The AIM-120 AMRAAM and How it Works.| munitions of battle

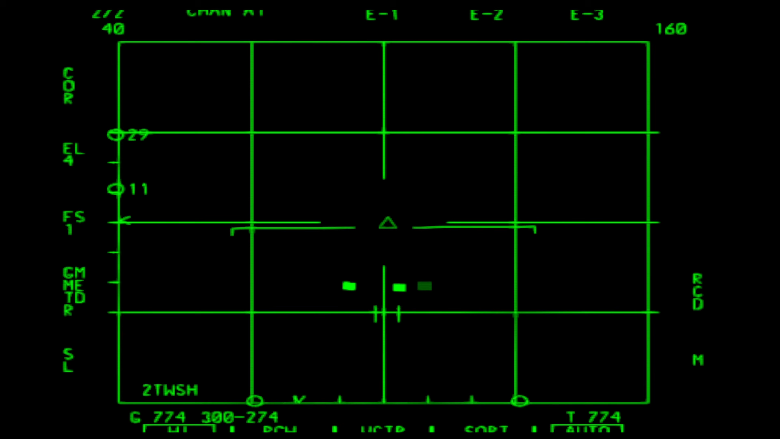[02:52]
It allows for the aircraft's radar to track a target with a good bit of information for the missile to work with, while scanning for others.
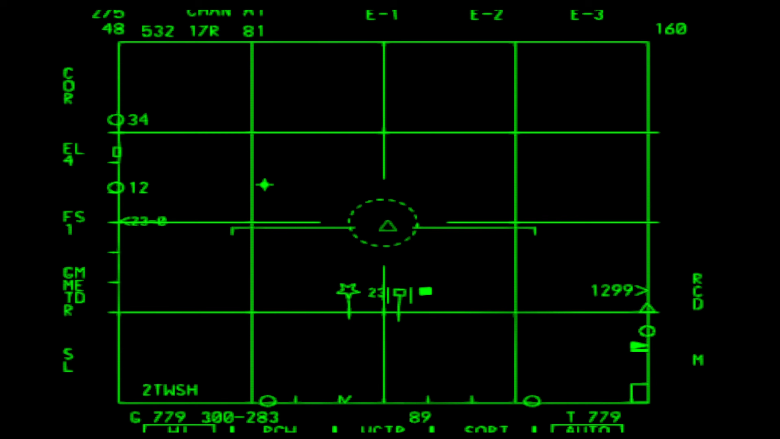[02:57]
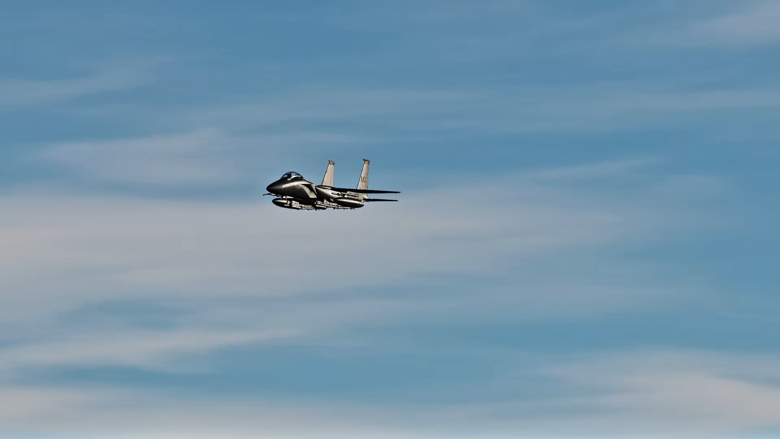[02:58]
Once the pilot launches the missile at their primary target,
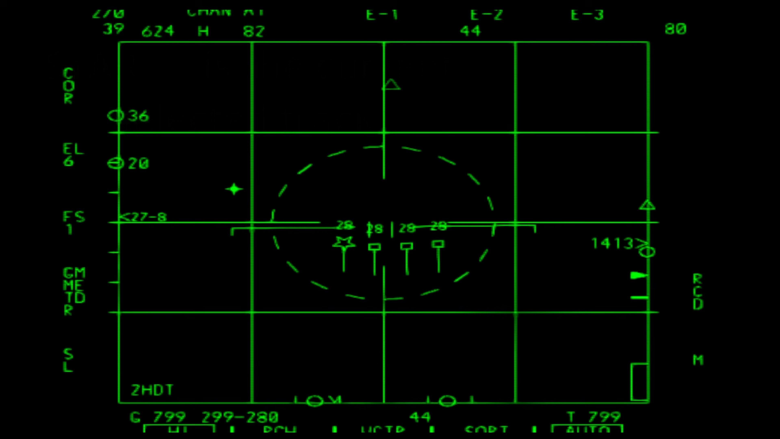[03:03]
they can switch to a secondary target in TWS mode and launch another missile at the secondary.